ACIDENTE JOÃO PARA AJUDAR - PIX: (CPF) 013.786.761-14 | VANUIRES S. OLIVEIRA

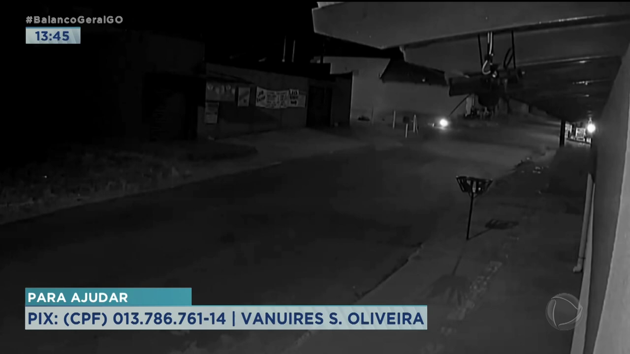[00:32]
Imagens do circuito de segurança mostram o João de moto colidindo na lateral do carro que desrespeitou a sinalização de pare. O acidente foi no bairro residencial São Marcos, em Goiânia. Na hora da batida, João foi arremessado. Ele foi levado para o UGOL com politraumatismo na face e no crânio.